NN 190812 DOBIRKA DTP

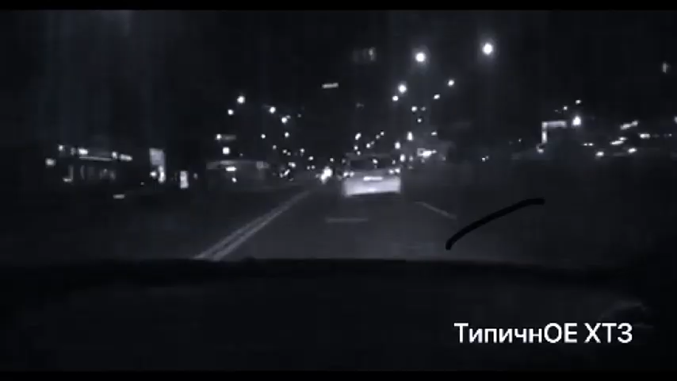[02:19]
Але шалена гонитва за водієм-порушником закінчилася масштабною ДТП.
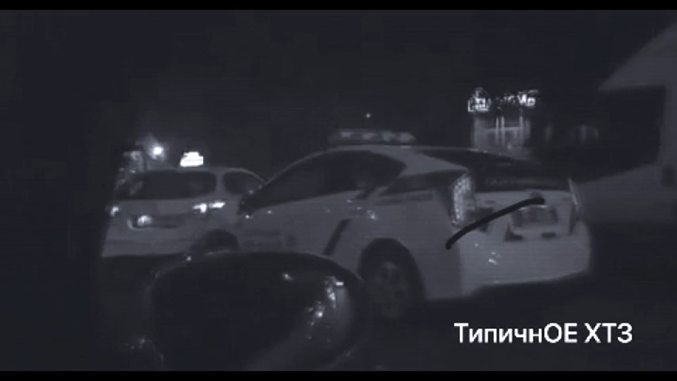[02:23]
Очевидцям вдалося зафільмувати божевілля, яке відбувалося на дорозі. Ось видно, як водій Опеля намагається чкурнути якомога далі від екіпажу патрульних,
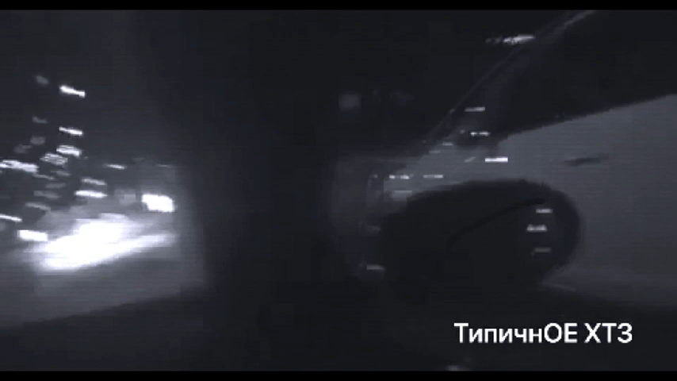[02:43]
Від отриманого удару Опель чіпляє Деу, яке попереду пригальмувало на світлофорі. В результаті роздрощені аж три машини, а двох патрульних забрали до лікарні.